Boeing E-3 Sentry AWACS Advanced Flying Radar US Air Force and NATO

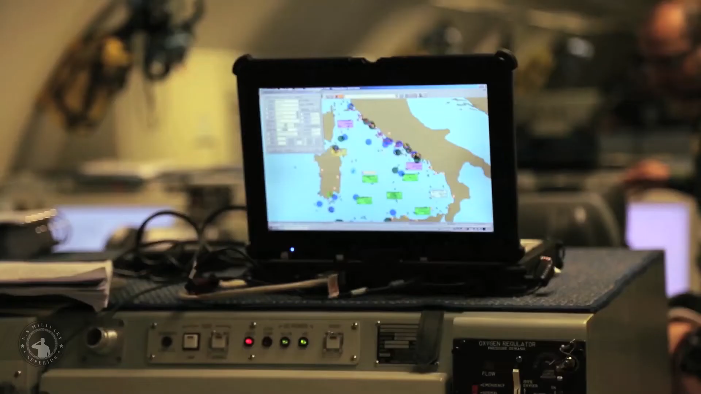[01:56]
The radar has a range of more than 250 miles,
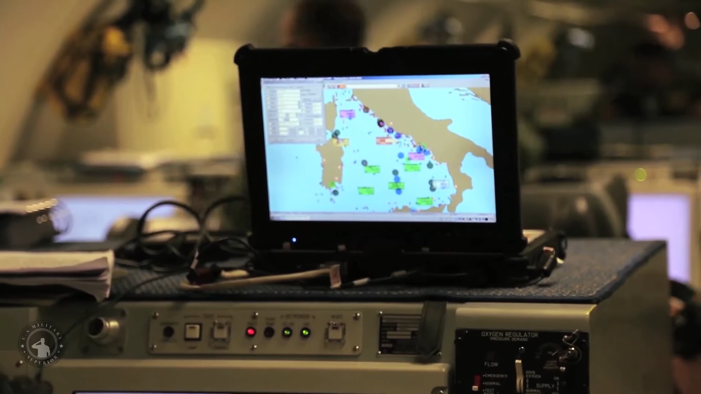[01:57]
375.5 kilometers.
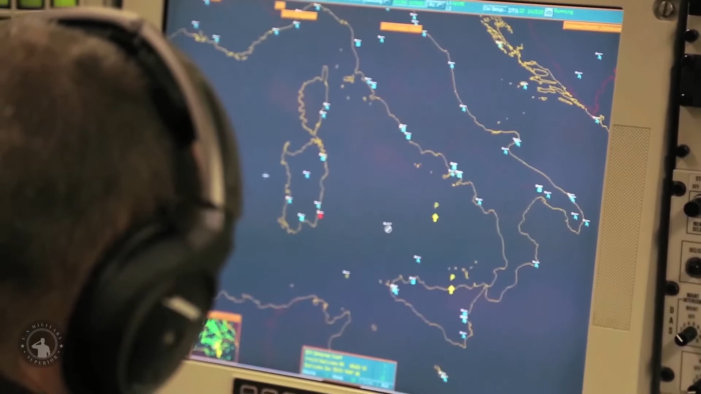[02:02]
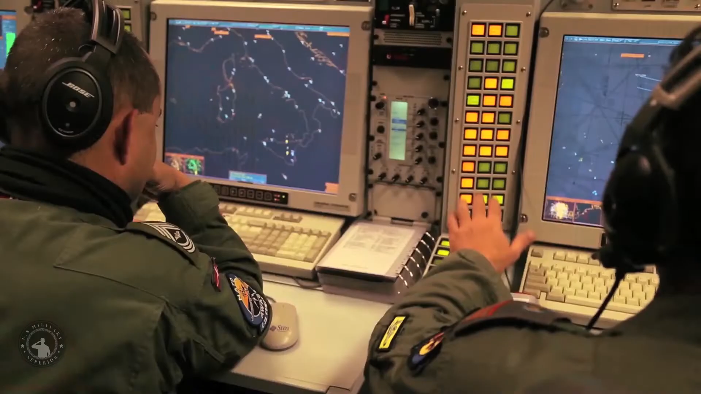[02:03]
The radar combined with an identification friend or foe, or IF, subsystem, can look down to detect, identify and track enemy and friendly low-flying aircraft, by eliminating ground clutter returns that confuse other radar systems.